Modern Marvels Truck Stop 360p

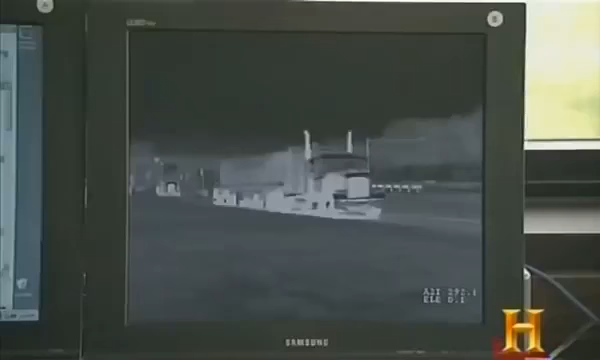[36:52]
so heat is displayed as white and cold as black